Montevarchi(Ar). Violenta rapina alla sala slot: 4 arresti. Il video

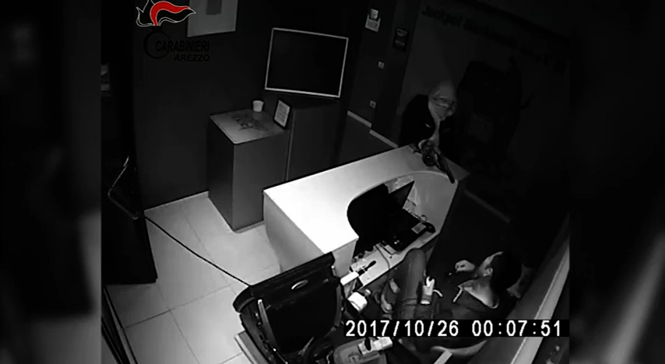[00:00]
Era il 26 ottobre 2017 quando quattro banditi rapinarono una sala slot di Montevarchi, minacciando con una pistola e pestando il titolare, un 48enne cinese. Adesso i banditi sono finiti tutti in manette ad inchiastrarli proprio le scarpe di uno di loro. Questa mattina, infatti, alle prime luci dell'alba,
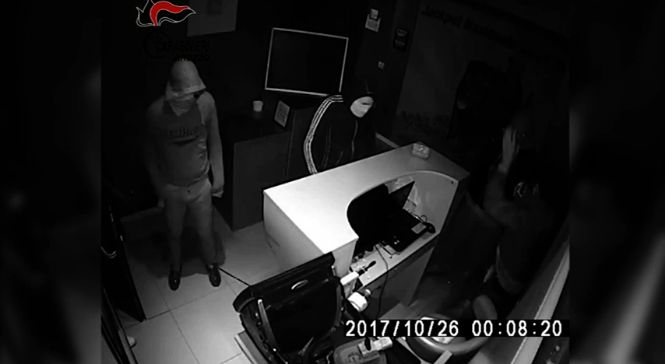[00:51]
Il 48enne aveva anche provato a ribellarsi, ma ne era nata una colluttazione nella quale aveva avuto la peggio, riportando gravi ferite alla tessa. Il colpo aveva fruttato ai banditi circa 400 euro in contanti.